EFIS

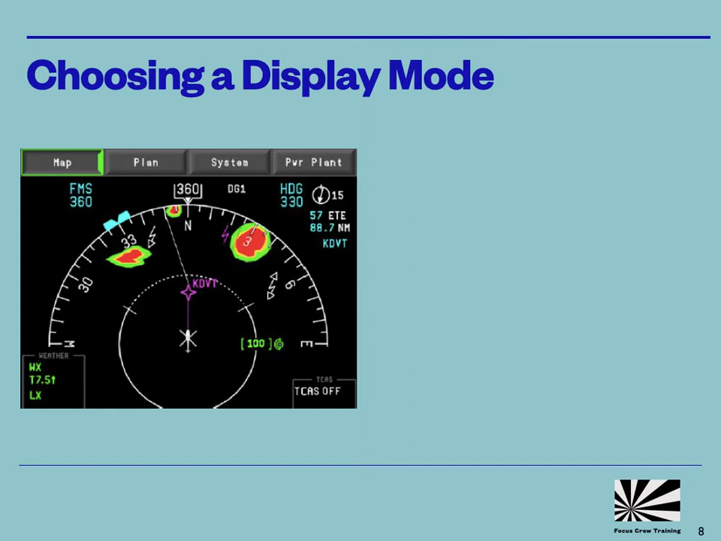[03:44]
but also in a multi-crew environment who will monitor which part of the picture. The best selection will depend on weather and visual environment, the air traffic environment,
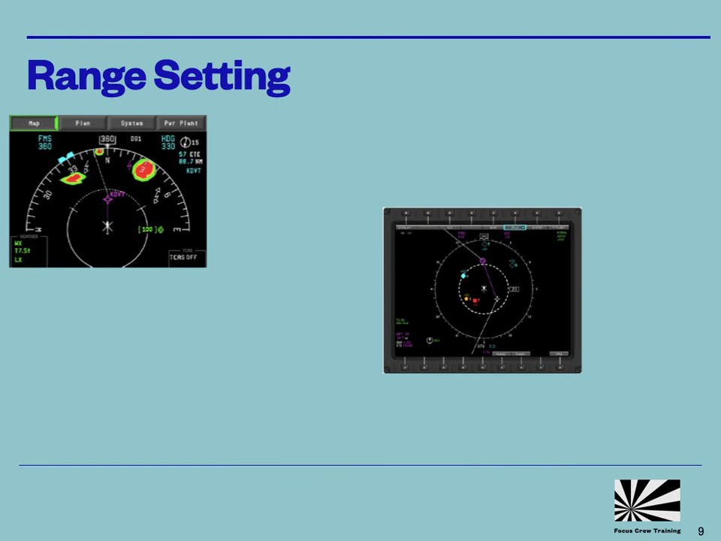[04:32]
Try to avoid having a range so small that you only have a picture of a small bubble around the helicopter.